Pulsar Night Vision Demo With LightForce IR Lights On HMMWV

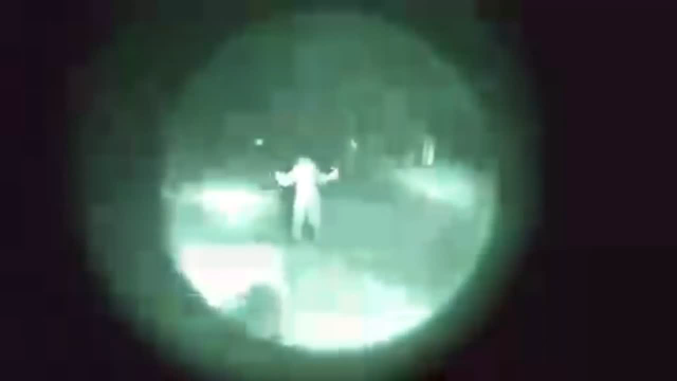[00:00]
there you go that is the light force infrared 850
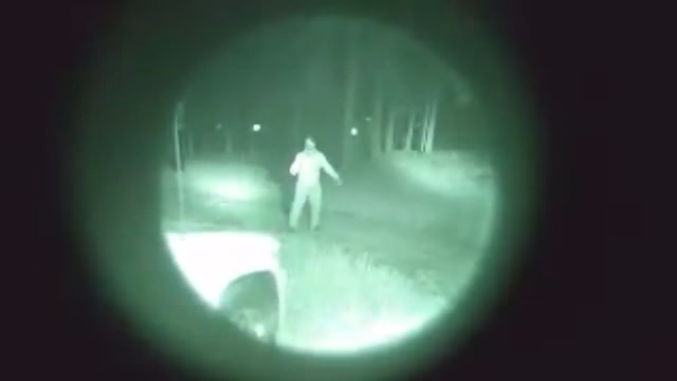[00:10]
nanometer lights two of them running on the 24 volt system of the Humvee and
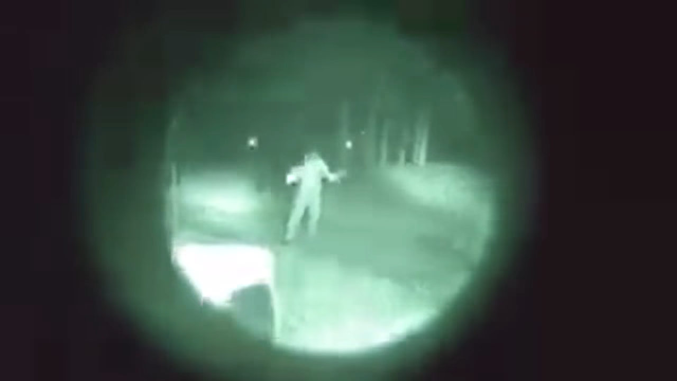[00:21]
okay now I'm gonna reach in and turn them off I can't reach you with
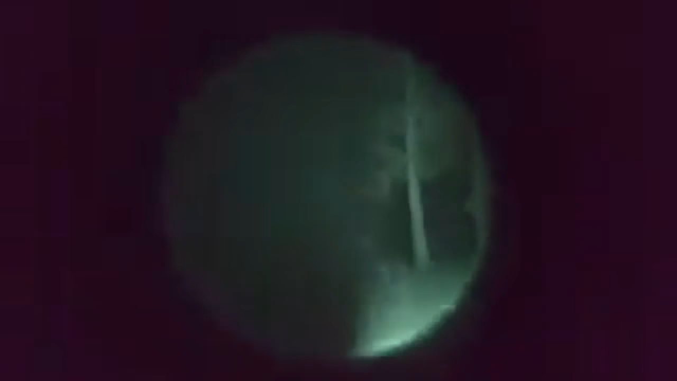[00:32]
right now oh the camera's not even picking
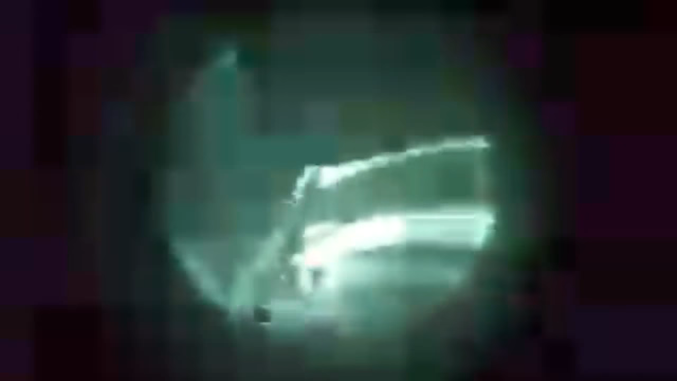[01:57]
is the front of the Humvee oh man that camo
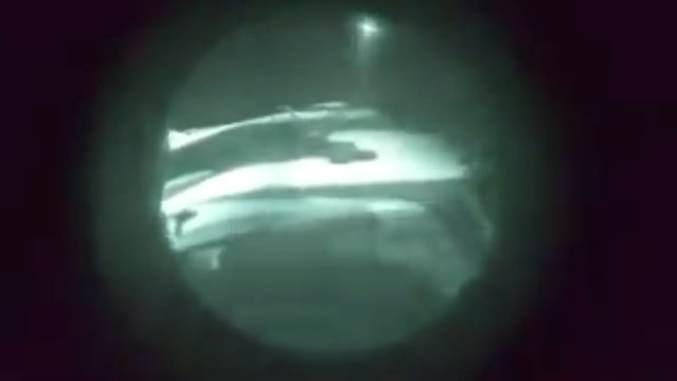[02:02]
really it makes the color difference on the camo pop oh
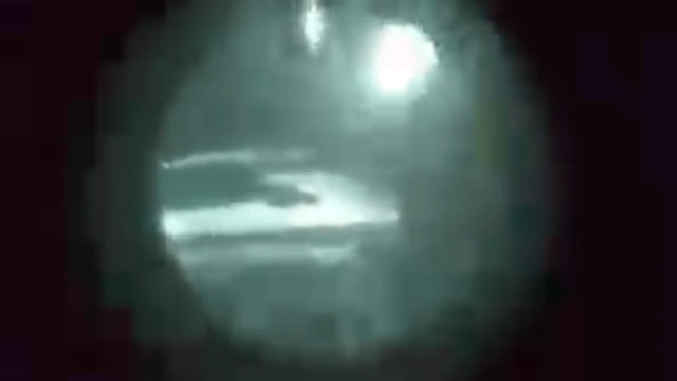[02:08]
and I can't I can't move it up to see where the lights
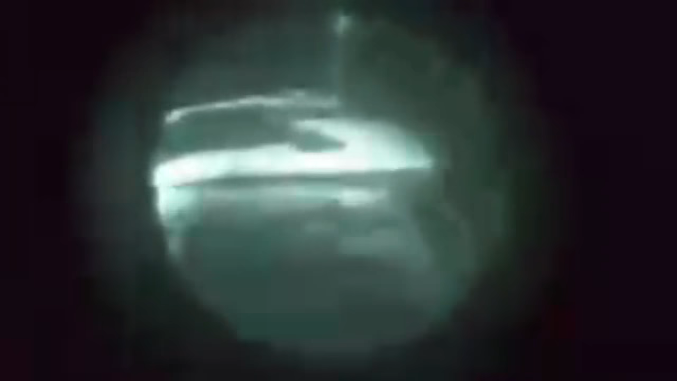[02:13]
are because it's gonna blind the camera yep
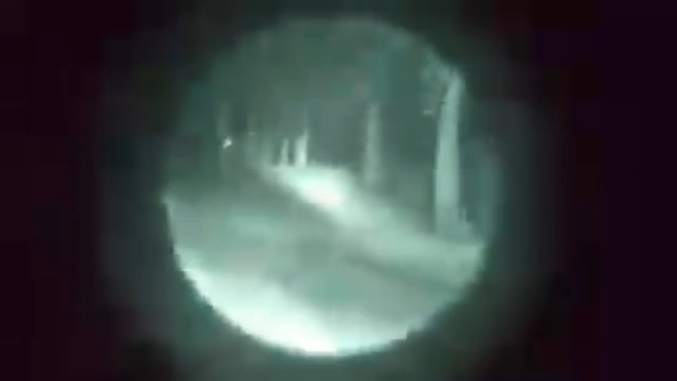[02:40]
just insanely bright these light force lights are
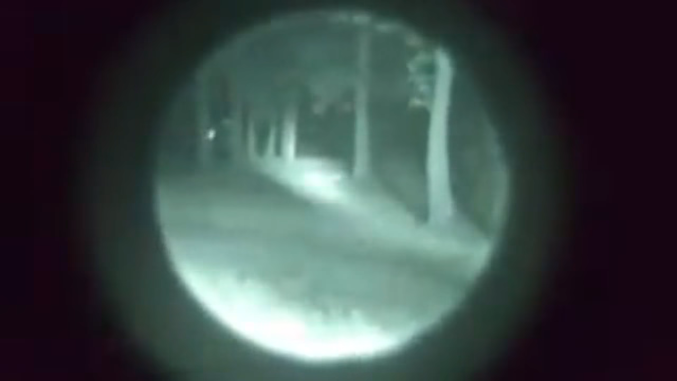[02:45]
overpowering really it's only way I can word it they're overpowering
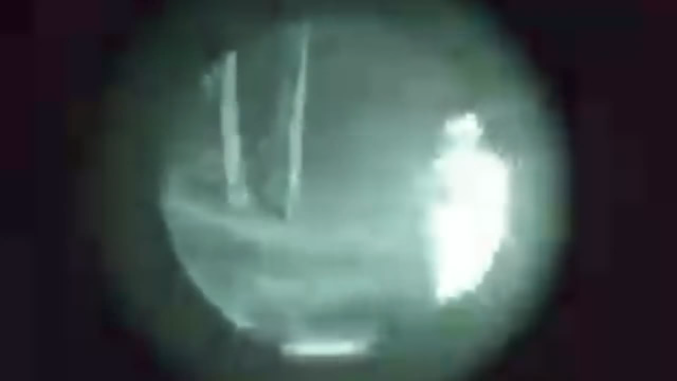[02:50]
holy crap I see what you were saying about how when
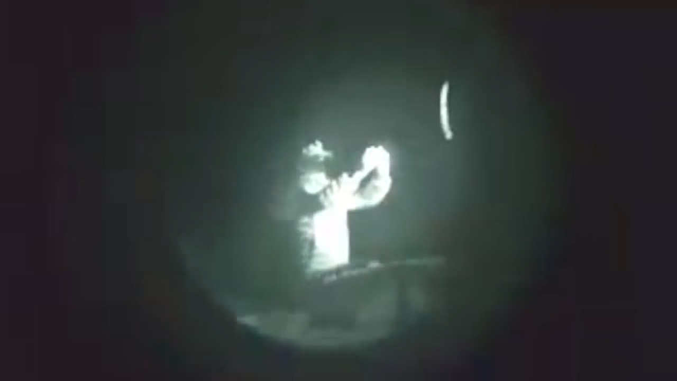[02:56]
I was standing in front of the light it like washed me out to the point that you couldn't see it it looks
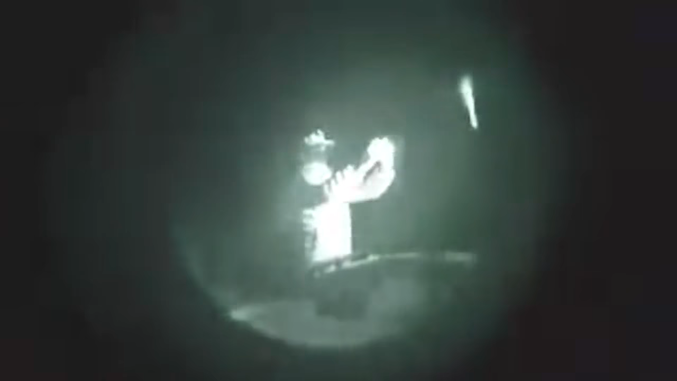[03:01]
like you're a ghost or something oh my god yeah I
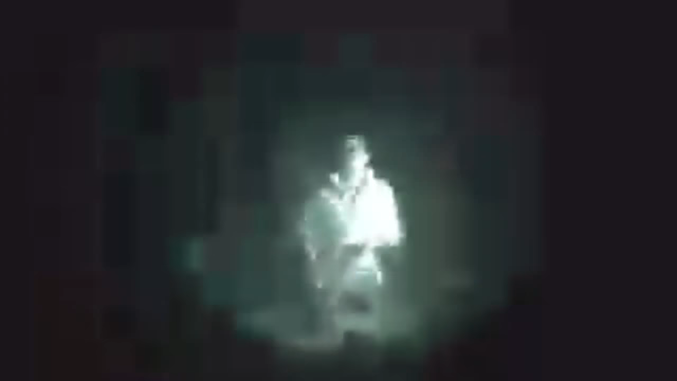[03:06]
can't shine it that direction I mean I was you were just standing there talking
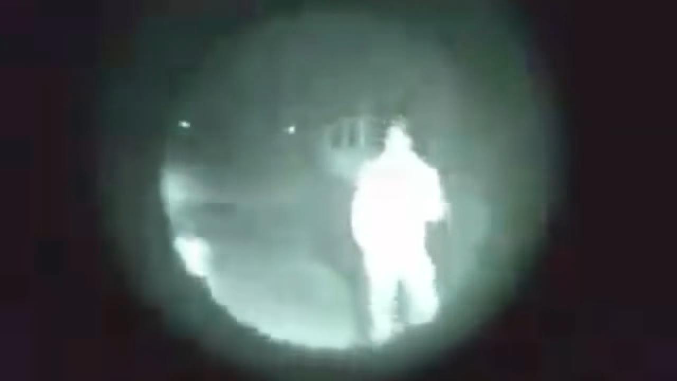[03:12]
and it's not hurting my eyes any yeah I see a bunch of little red lights you know yeah if I move if I move the
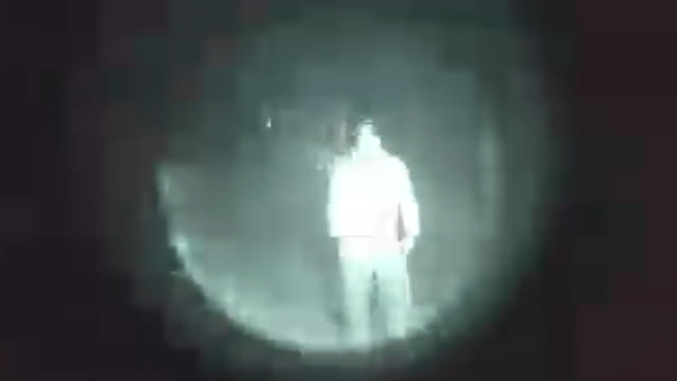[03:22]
focus point on the camera if I put it on you it washes you out I can't see anything if I tap to one of the dark spots on the screen like way back in the background
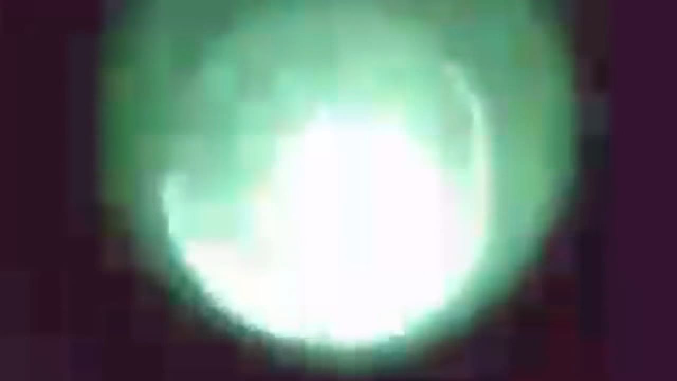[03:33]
oops sorry that was wrong direction it completely washed you out okay
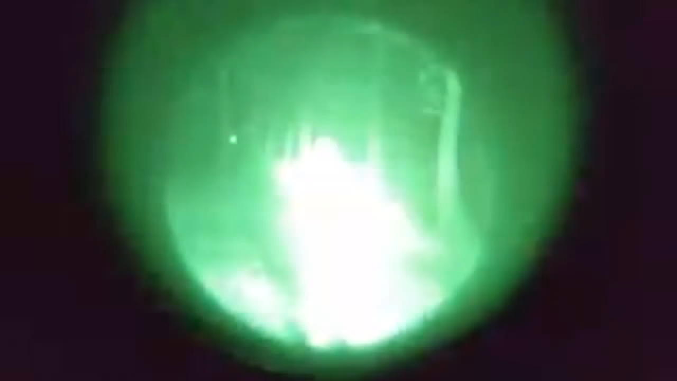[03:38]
let me uh there we go if I tap on you then it
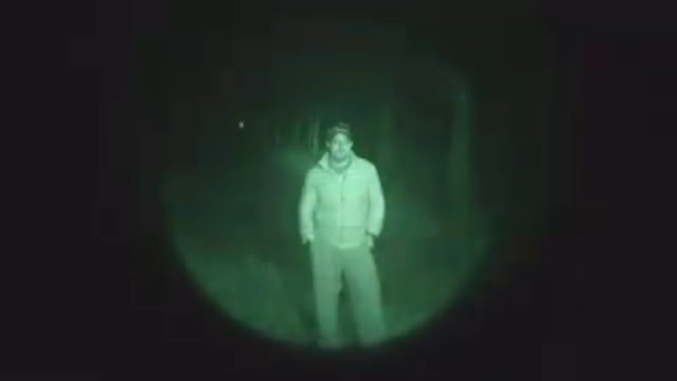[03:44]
focuses on you and adjust the brightness for the camera all right all right there we go
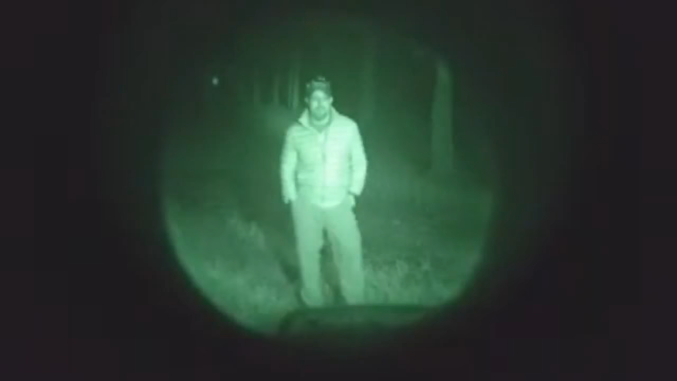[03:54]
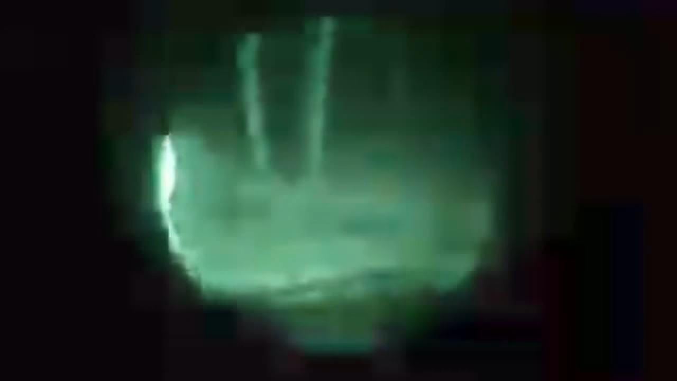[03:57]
night vision yes this is the was this this night vision is the pulsar
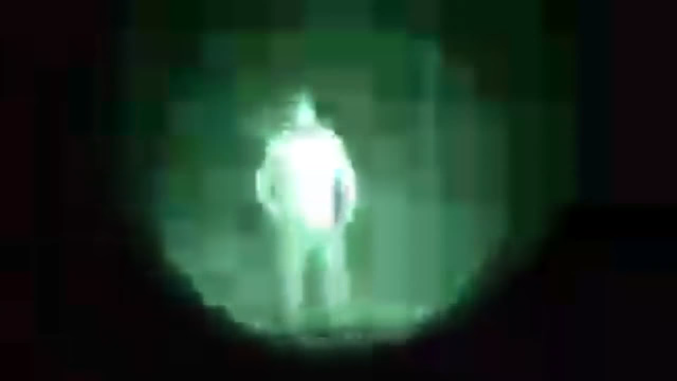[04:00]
it's a pulsar night vision goggle set and
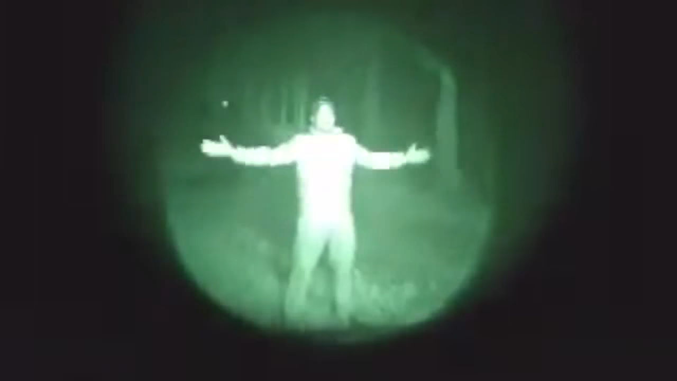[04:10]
I can't look at the bottom of it to say what the model is
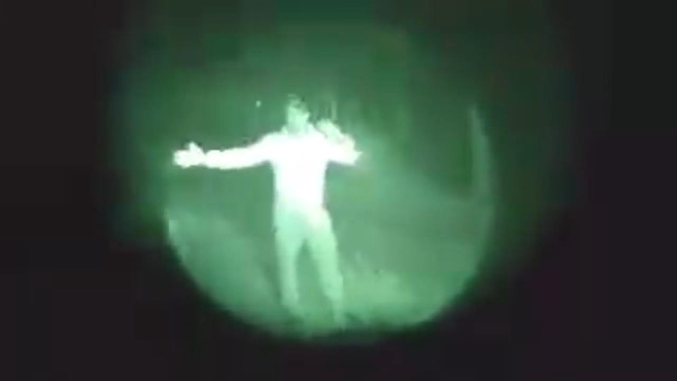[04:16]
because then I can't see through them and
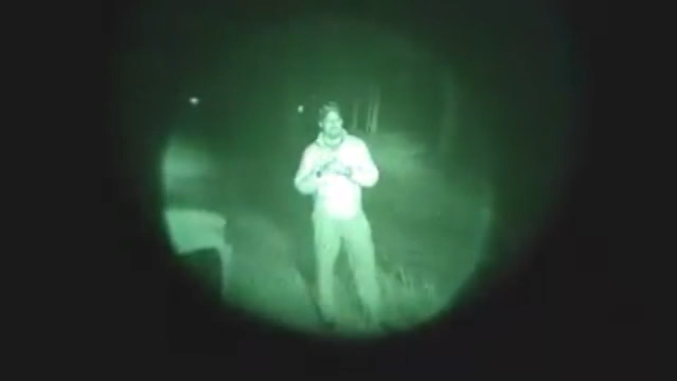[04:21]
it's dark but we'll put it in the description and honestly this is uh one of the cheaper night vision goggle solutions available but why are you whining
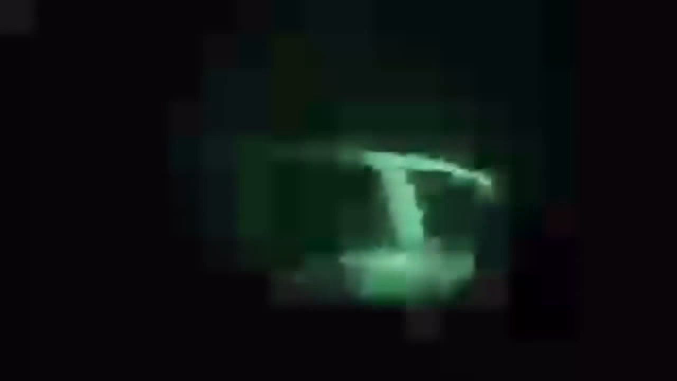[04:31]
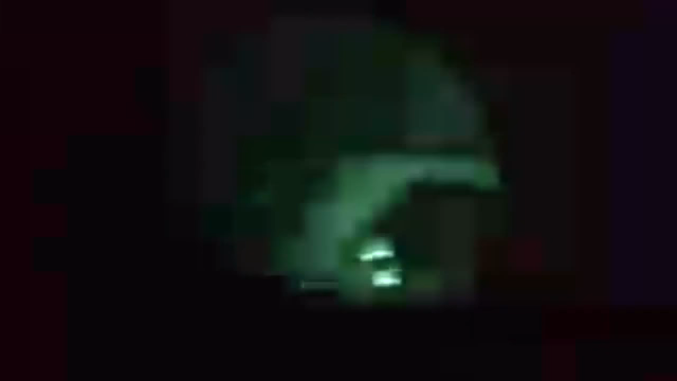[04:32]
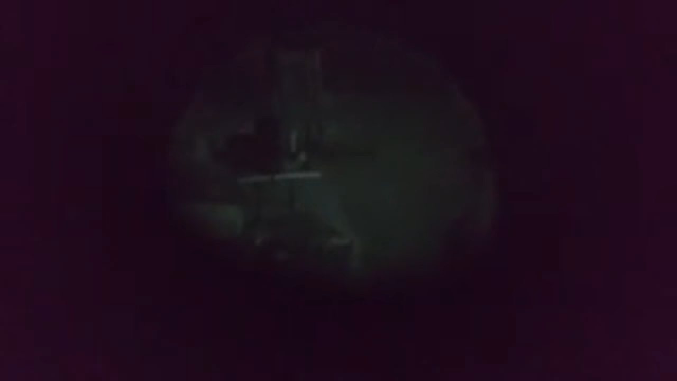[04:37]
where is he if I can get the little IR light to come
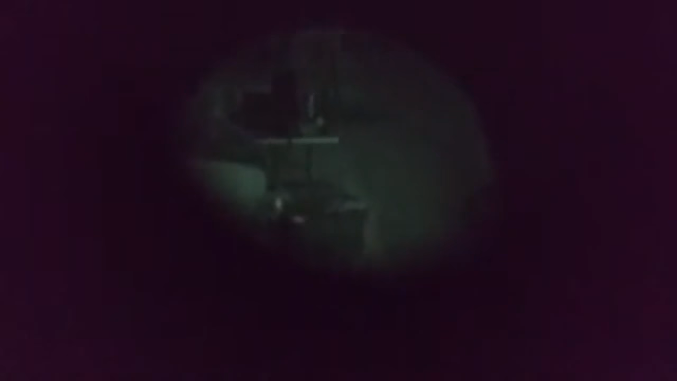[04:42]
on on the uh headset there it is yeah all right where oh there you are Buddha I see you what
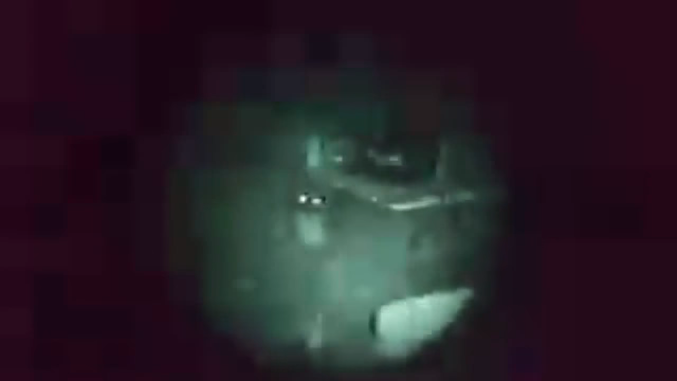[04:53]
you doing dude are you stuck did little Timmy fall down a
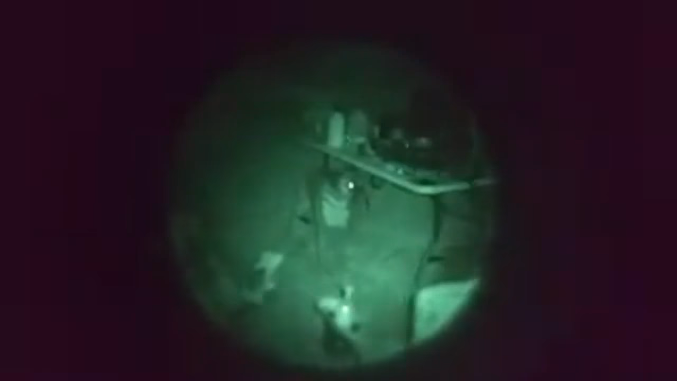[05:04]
well that way you need to go to the bath house you know you're a dog right you're not allowed to use the toilet I go I say you're not allowed I mean who knows maybe you are
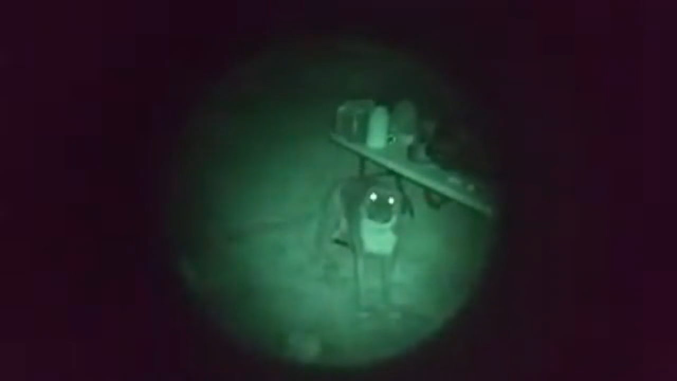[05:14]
you really you can quit whining though that's cool um what do we got here
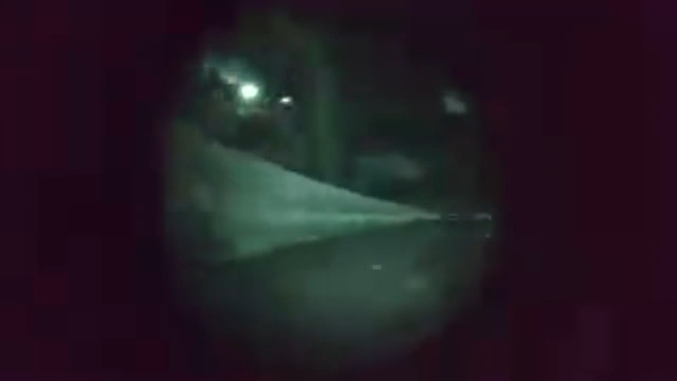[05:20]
tensile stealth here we go tensile una back there